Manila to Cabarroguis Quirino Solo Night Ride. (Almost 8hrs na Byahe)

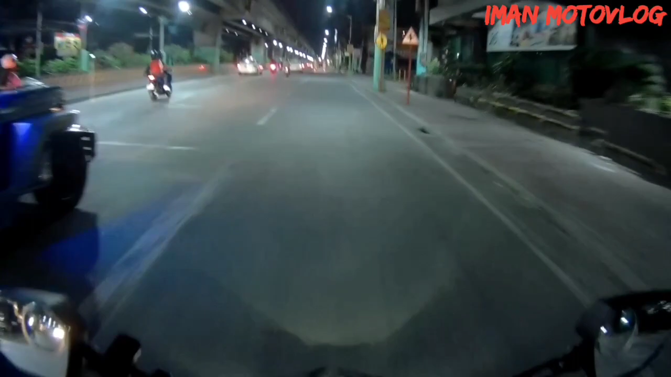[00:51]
Time check natin is 10 PM. Umalis ako sa bahay exact 10 PM, no? Yun, hindi ko lang alam kung anong oras ang makakarating, pero aagahan natin sa abot ng makakaya natin.
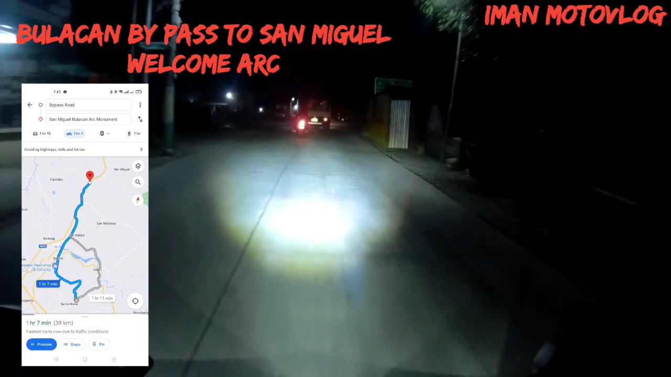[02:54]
11:40, nandito na tayo ngayon sa bypass road ng Plaridel. So, ongoing right. Oh, daming truck dito.
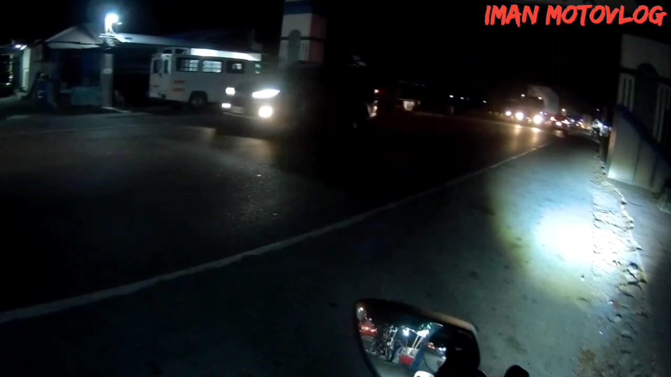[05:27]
And bilihan na pa sa lubong dito guys, oh. Dami.
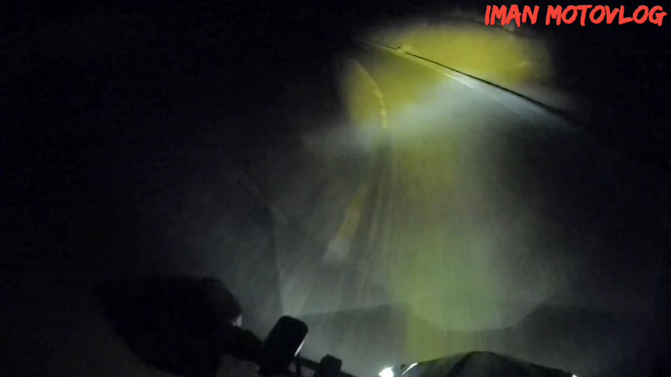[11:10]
Sheesh. Tignan nyo, pag walang auxiliary light to, ang hirap. Diba? Pag may auxiliary light kayo, makakalaban kayo sa mga ganyang kadidilim. Grabe yung ahonan dito. Accident prone area. Oh, pag di mo nakakita yung Diyos ko po, blind curve. Wala na buong mata mo.
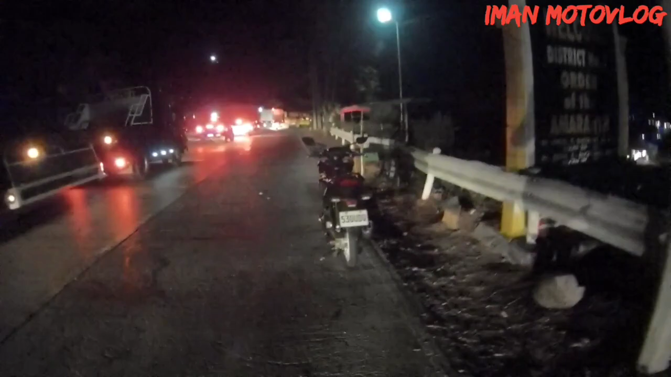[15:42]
Medyo ano na, pababa na ng bundok.
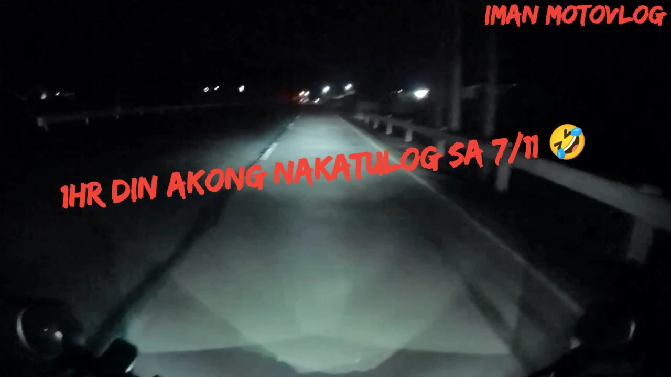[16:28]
Natulog ako kanina, nagpahinga ako. Hindi na ako nakapag video. Andito na tayo sa bayan ng Bangbang, Nueva Vizcaya na. Nakikita ko sa mapa, may mga orange. Congested road yata yan. So, dilim din dito. Puti na lang, magliliwanag na. Kaya maya lang, may araw na yan. Mga bandang 6, meron na yan. Grabe, lamig. Tumatago sa jacket ko yung lamig.